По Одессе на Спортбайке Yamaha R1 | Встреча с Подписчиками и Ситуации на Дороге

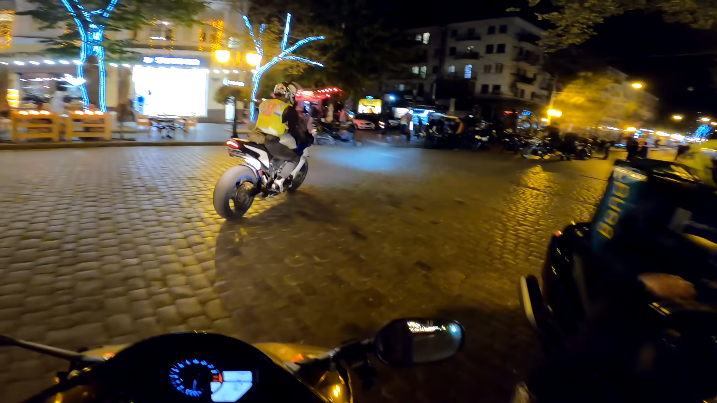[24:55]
А вот тут, я так понимаю, ребята на мотоциклах встречаются вечером. Это Дерибасовская или что?
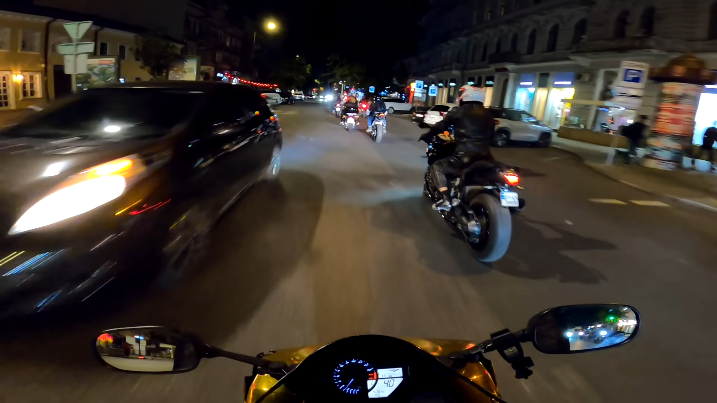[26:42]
Ну и вот, на Красного доехали светофоры и все. А не, направо можно повернуть. Ох ты, какая дорога тут! И красная опять. What the fuck? Вот это мне не везет. На Красная. А, всеместные довольны сейчас. Ладно, еще можно пошуметь.
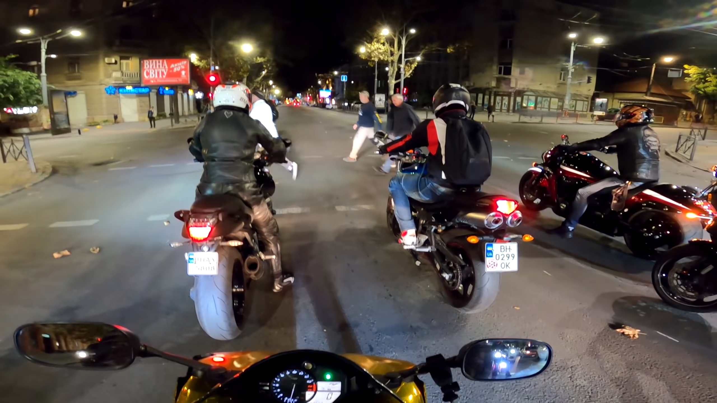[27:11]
О-у! Нормальный старт. До следующего светофора. Тут уже зеленый. Это, наверное, самое быстрое, что мы сегодня ехали. Но, как я и говорил, тише будешь дальше в апрель.
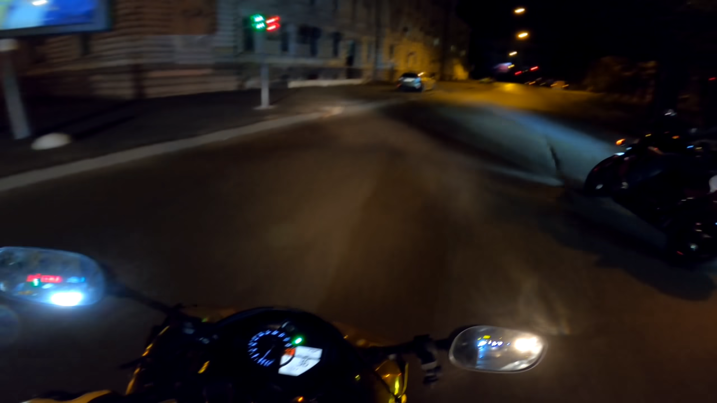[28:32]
Ну, нормальная брусчаточка. Ну, вот смотрите, как мы ездим. Снова светофор.
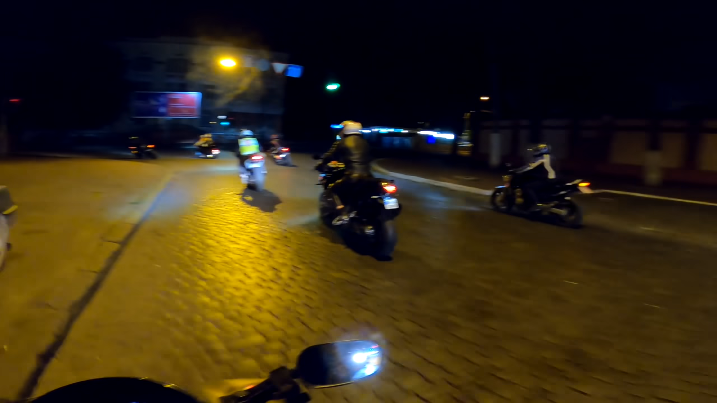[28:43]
Снова светофор на светофоре, получается. Но по таким широким улицам я сегодня еще не ездил.
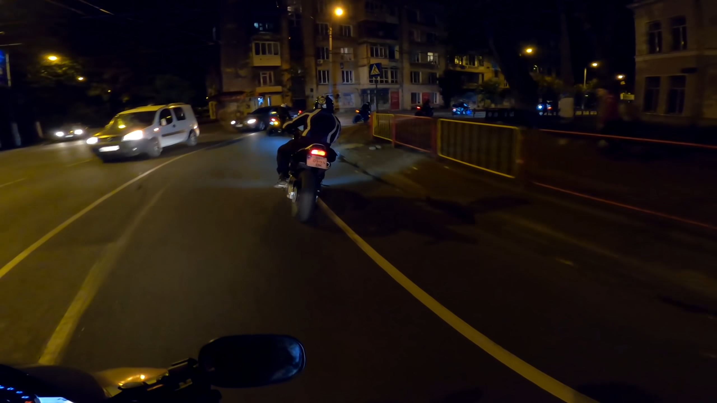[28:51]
Вообще, немножко стрёмно поворачивать. Опа, тормозим. Потому что что-то, мне кажется, скользит как-то, что ли, здесь у них.
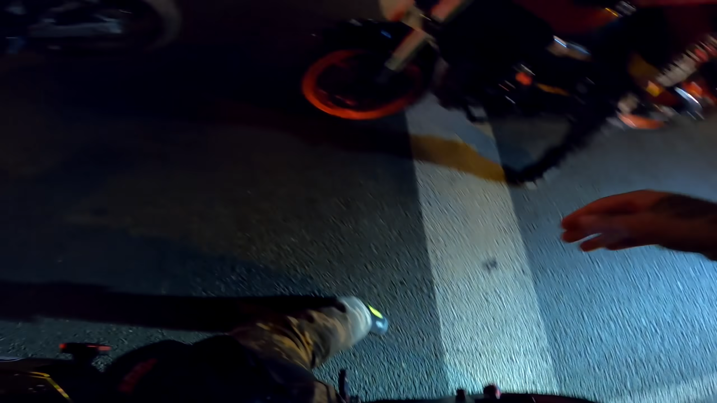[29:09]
Ну, резина такая холодная. Вообще не прогревается.
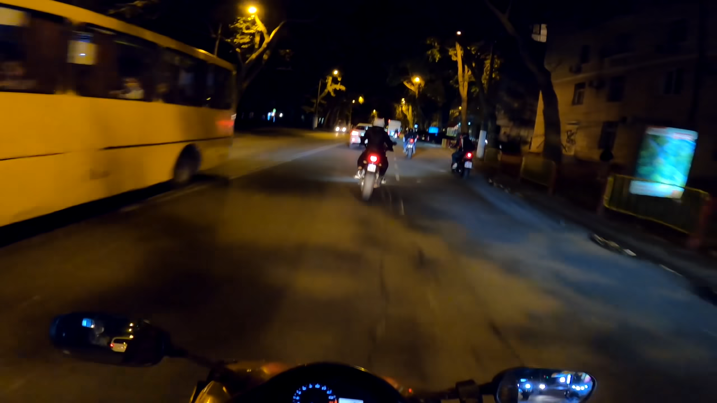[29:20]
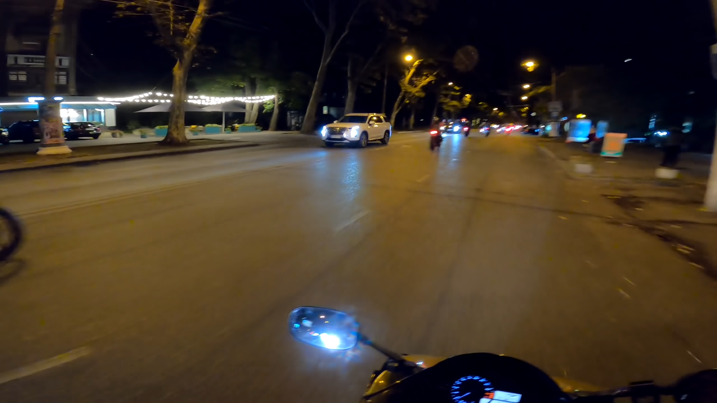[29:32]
Вроде как, ребята понимают, что делают. Такая, конечно, толпа у нас немножко неорганизованная. Точнее, точнее, она организованная у нас тут толпа. Но таких вот маневров каких-то слишком опасных я не вижу. Все четенько.
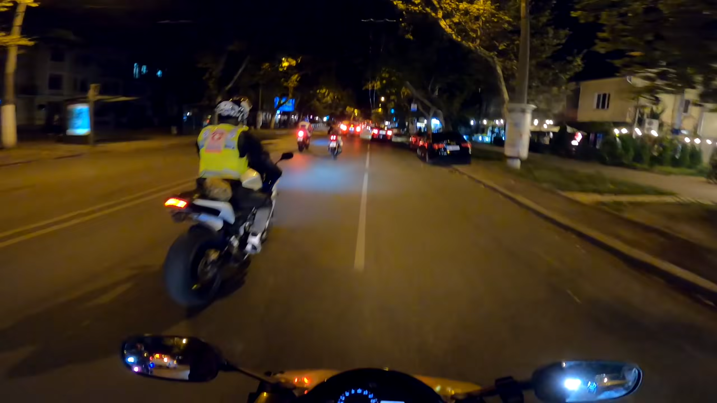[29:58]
Молодцы, ребята. Они показывают вот, например, препятствия, ямы, руками, ногами.
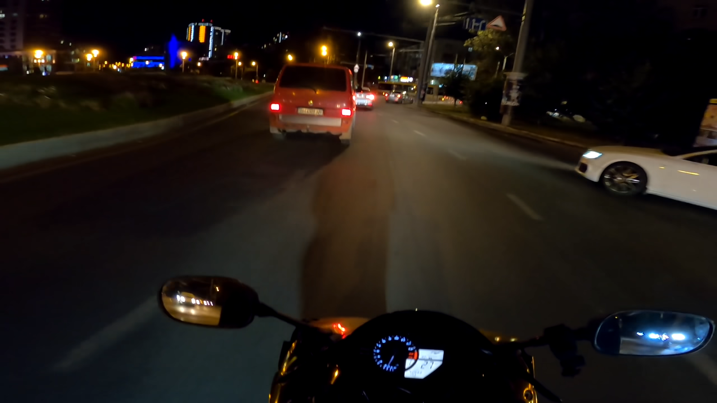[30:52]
Нормально едем. О, бляха, чуть не грохнулся. О, видел?
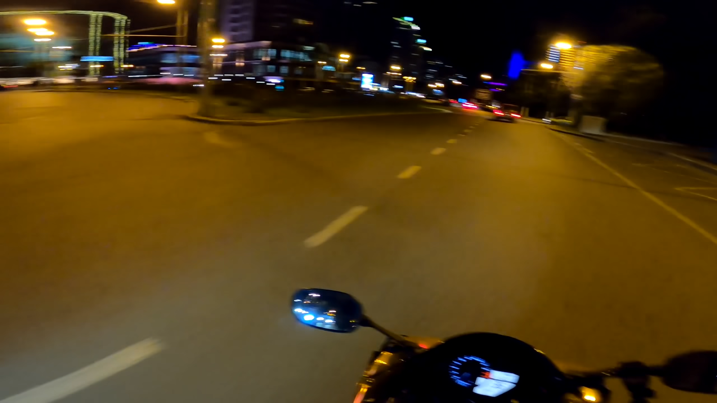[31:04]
Нормально, я так не видел вот этого лежащего полицейского. Чуть не грохнулся. Но скиллуха решает нормально все. Какой-то крутой район, где все тусуются, богачи, при деньгах. Дискотеки, барчики, дорогие мотоциклы, дорогие машины. И, наверное, пьяные люди, которые могут переходить ту дорогу. Это довольно опасно.
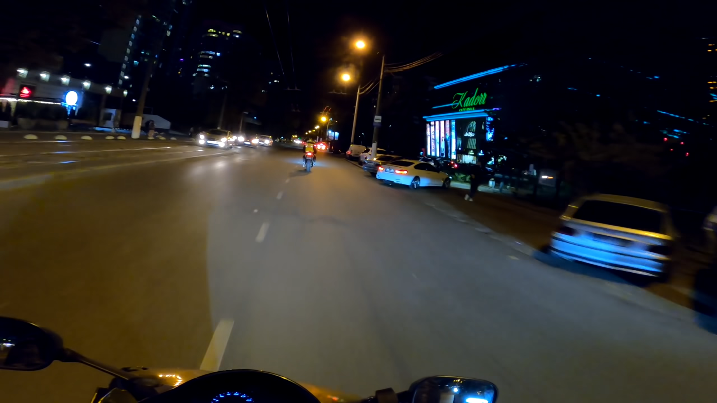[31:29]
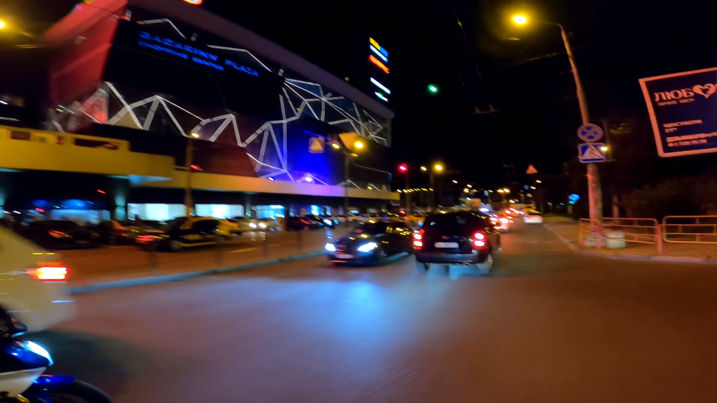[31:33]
Да, вот здесь самый-самый движ. Я пока не вижу, где Ламборгини. Где мотоциклы.
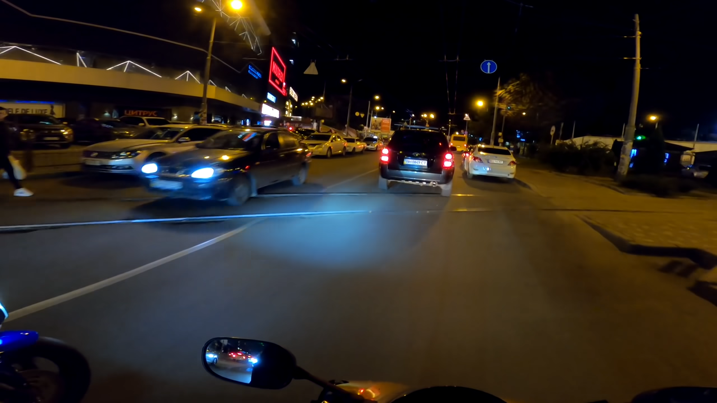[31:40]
Никого не вижу. Наверное, все сегодня работают.
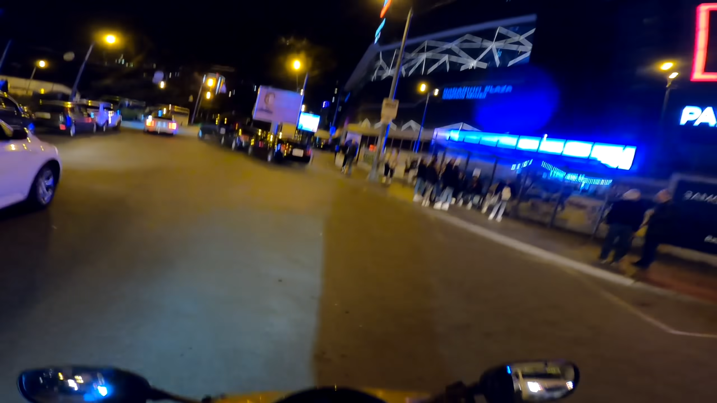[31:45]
Так, я не увидел ни Ламборгини, ни Феррари. Наверное, все спят сегодня.